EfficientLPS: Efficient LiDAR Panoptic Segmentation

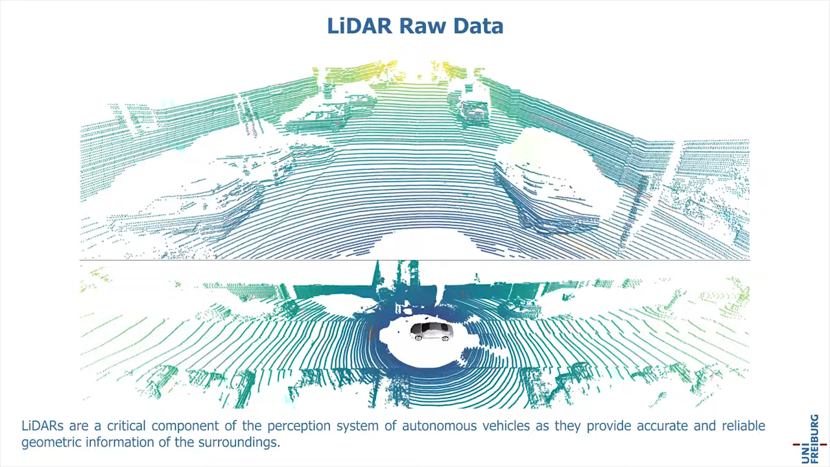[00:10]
LiDARs are a critical component of the perception system of autonomous vehicles as they provide accurate and reliable geometric information of the surroundings.
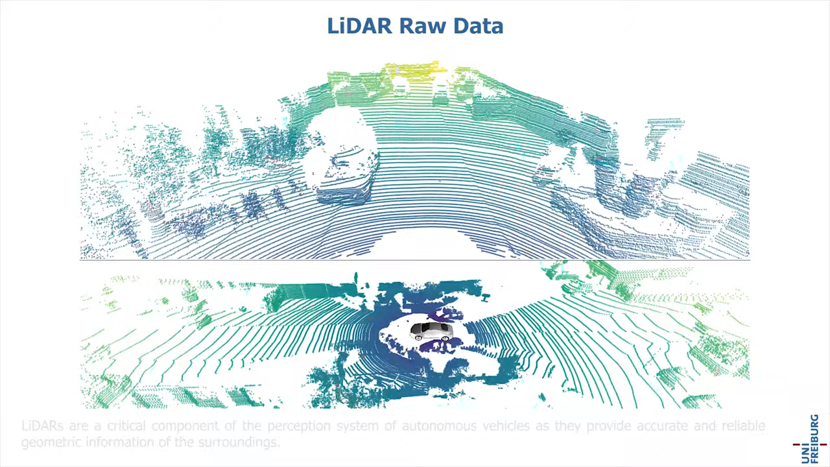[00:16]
Semantic segmentation and instance segmentation are two distinct tasks that are often employed for scene understanding of LiDAR point clouds.
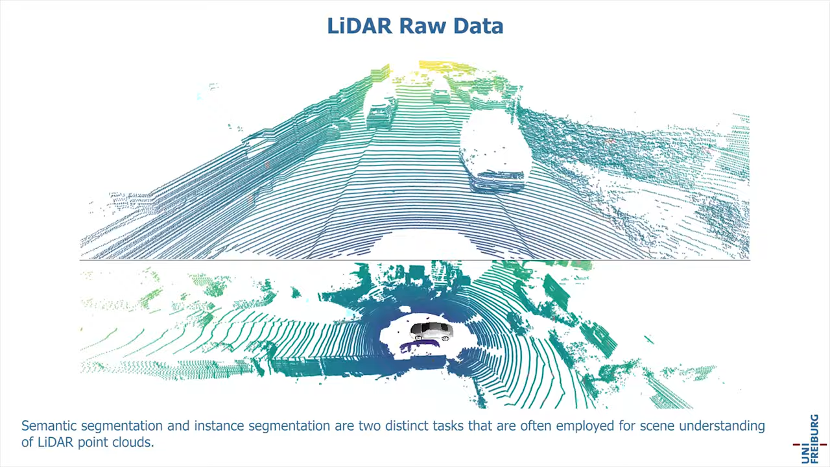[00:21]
Semantic segmentation assigns a class label to every point in the point cloud.
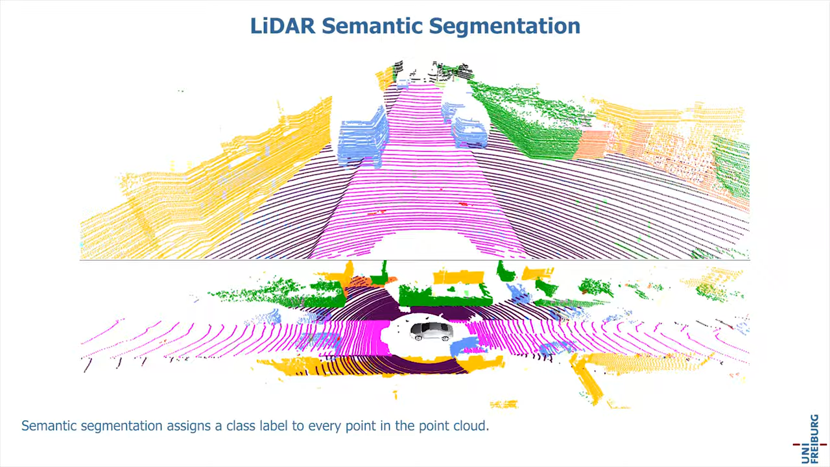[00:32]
Instance segmentation assigns a class label as
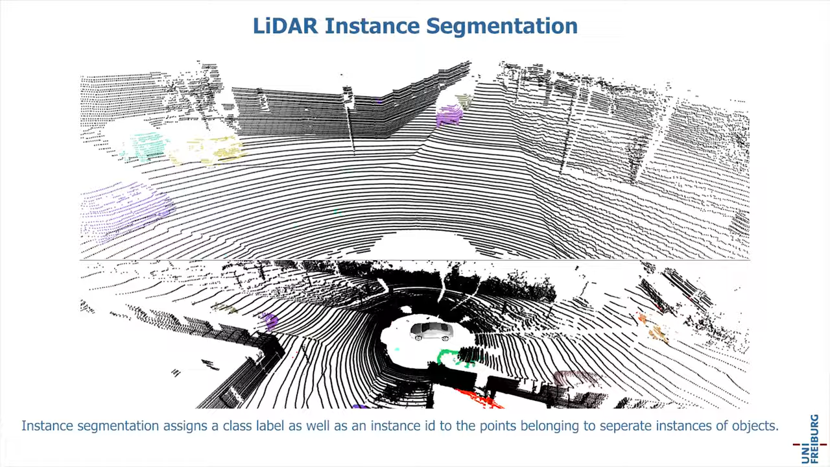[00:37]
well as an instance ID to the points belonging to separate instances of objects.
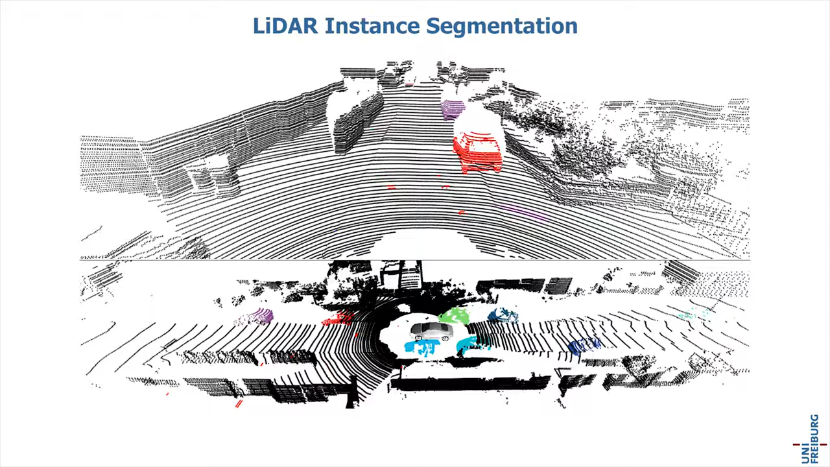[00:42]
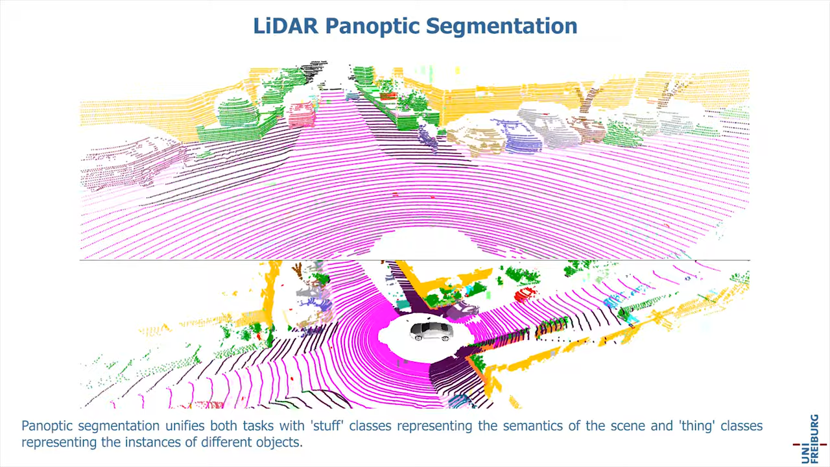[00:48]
Panoptic segmentation unifies both tasks with stuff classes representing the semantics of the scene and thin classes representing the instances of different objects.
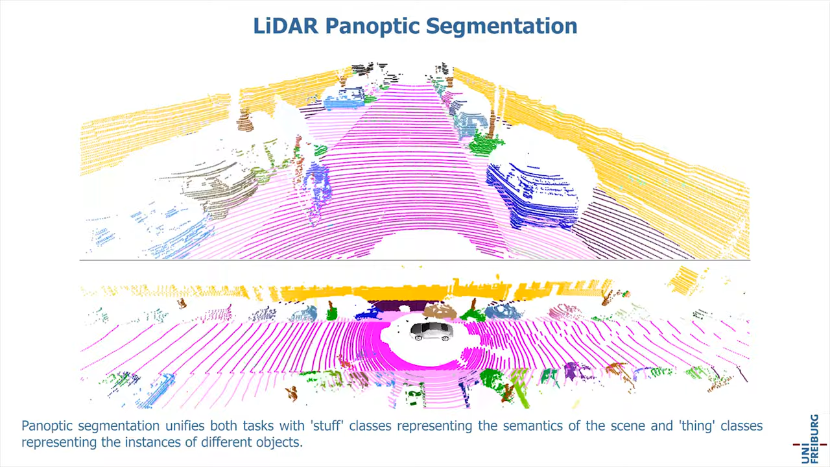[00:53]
We propose the novel efficient LPS architecture for panoptic segmentation of LiDAR point clouds.